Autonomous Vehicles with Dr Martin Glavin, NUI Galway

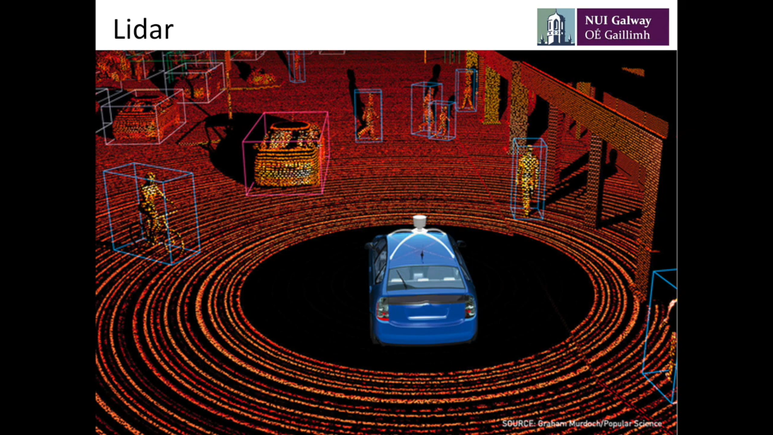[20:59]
LiDAR creates kind of a really cool and interesting view of the world. This is what, uh, might be seen from the likes of a Google car. So it's this device on the top of the car that has generated the scene. So effectively what's happened is it's sent out laser beams, a number of different laser beams at different heights along the scene. And you can see that there's reflections from things like people here, taller people, smaller people. You've got reflections from cars. You've got reflections from buildings. So the nice thing is that you can generate a 3D map and tell the distance to objects.
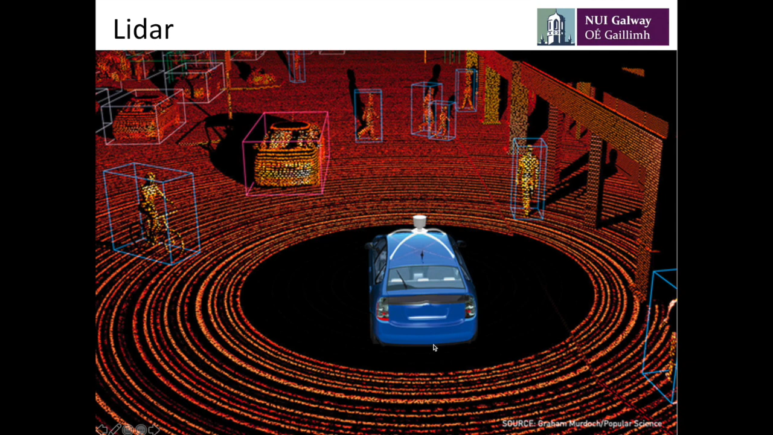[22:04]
And then, um, if we were to look at that over a period of time, we can see this bicycle moving and we can project the trajectory. So figure out where it's going to go over the next few seconds so that we can determine whether the car is going to be safe as it makes its way, um, along the road. So you can see it doesn't really learn much about road markings or things like that, but it does, um, a pretty good job of picking up things that are off the surface of the road to the likes of people and, uh, and buildings and other infrastructure like that. So this all leads then to, uh, a cocoon of sensors as it's called.